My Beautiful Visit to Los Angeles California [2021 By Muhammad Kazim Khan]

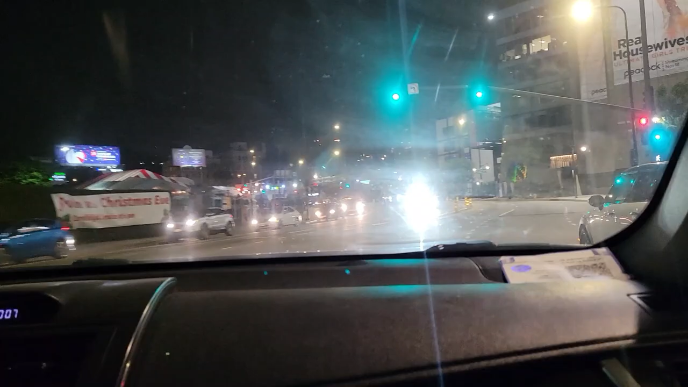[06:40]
हॉलीवुड बुलेवर्ड, ये नजर आ रहा है आपको साइन इसका।